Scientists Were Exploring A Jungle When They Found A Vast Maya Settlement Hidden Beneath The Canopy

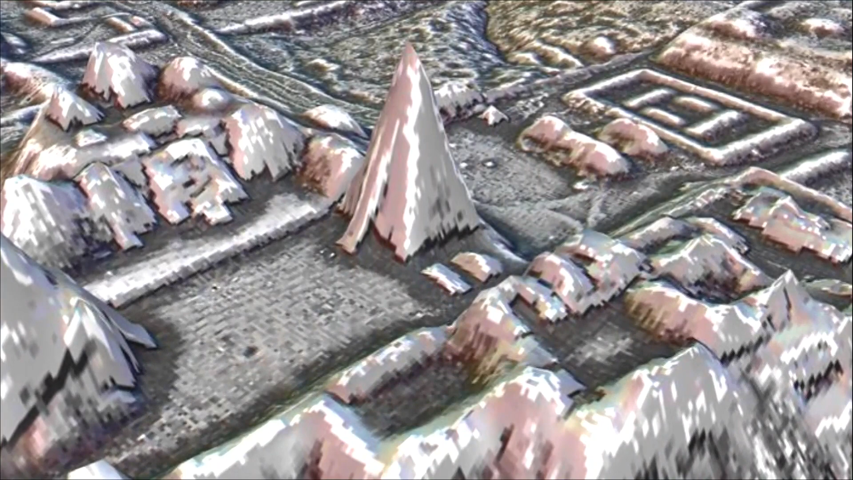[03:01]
After decades of combing through forests, no archaeologists had stumbled on these sites, she said. More importantly, we never had the big picture that this dataset gives us. It really pulls back the veil and helps us see the civilization as the ancient Maya saw it.
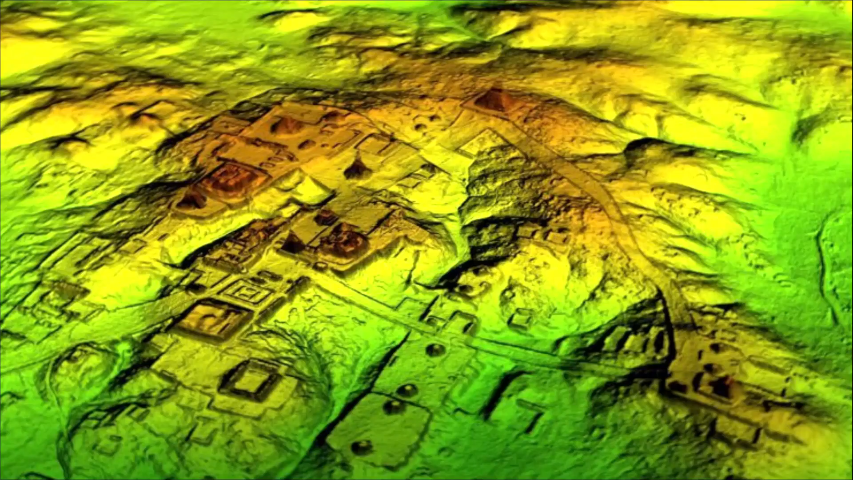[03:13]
But how does LIDAR technology work?
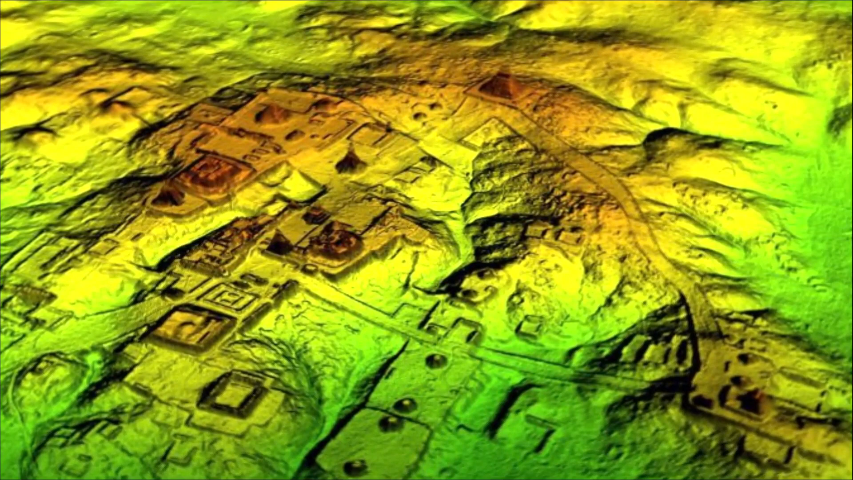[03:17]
Well, specifically it uses lasers deployed by aircraft in order to measure hidden topography.
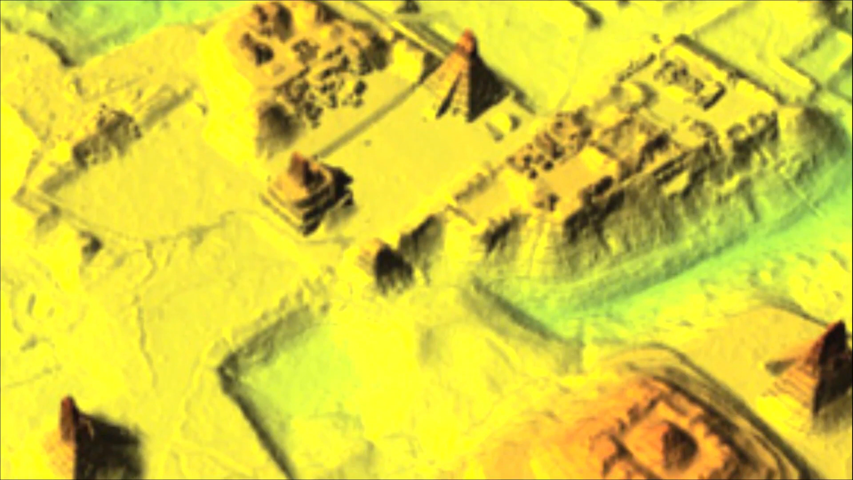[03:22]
The lasers fire millions of pulses at the ground every four seconds. Their reflected wavelengths are then measured to provide raw data about the terrain. In some ways, LIDAR is like the sonar capabilities of BATS.
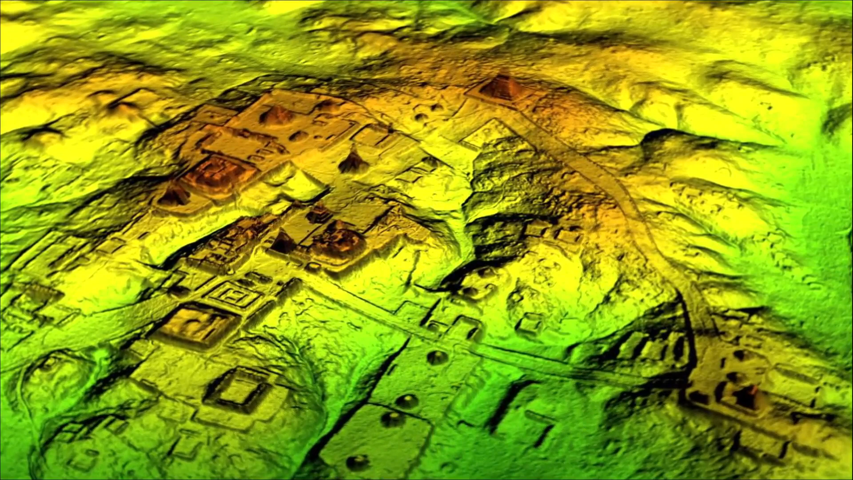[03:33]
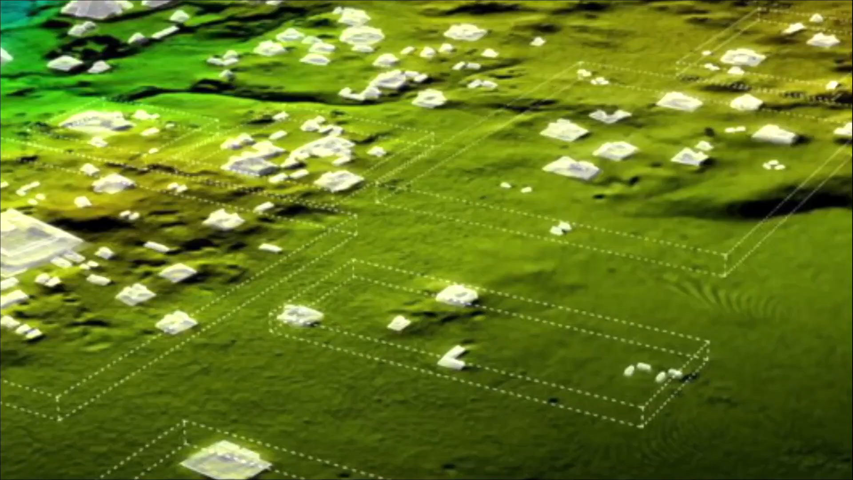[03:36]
And the PECUNAM-funded project used LIDAR to survey more than 800 square miles in Petten's Maya Biosphere Reserve, a protected area known to contain several sizeable archaeological sites.
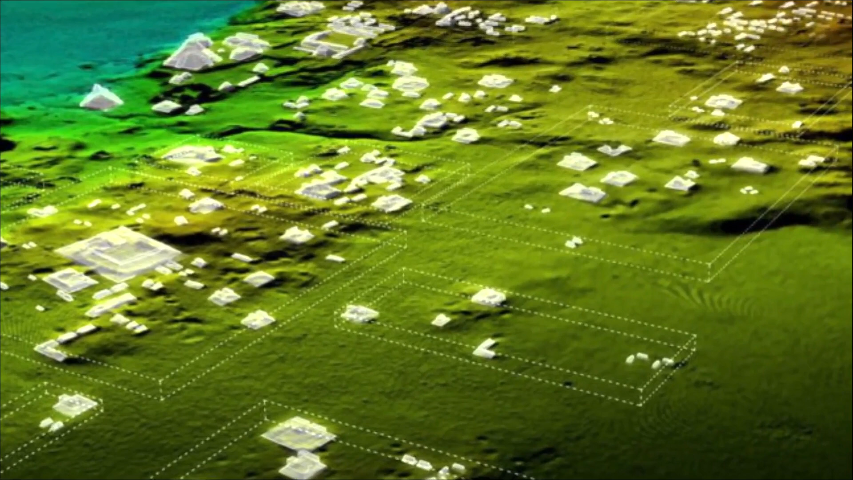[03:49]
Furthermore, the data gathered has given the researchers a detailed and unobstructed look at the landscape beneath the trees. Essentially, it has produced something of a 3D map of the area.
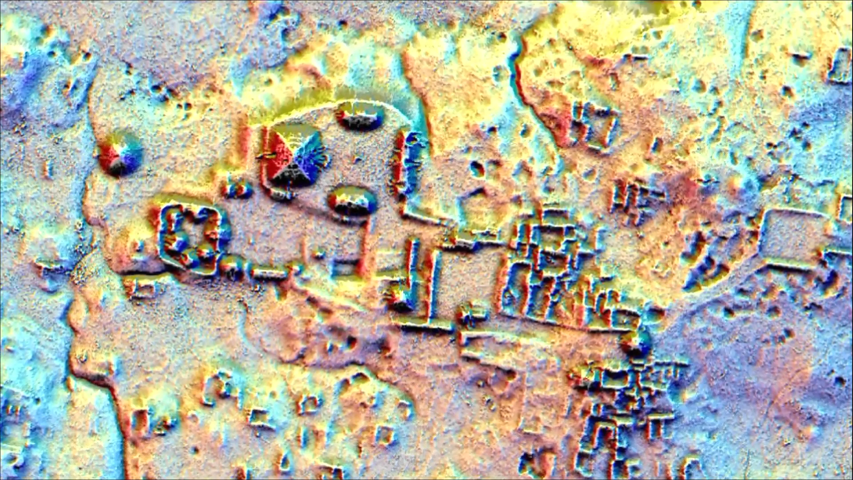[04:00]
Intriguingly, that map has now revealed more than 60,000 hidden structures across multiple settlements,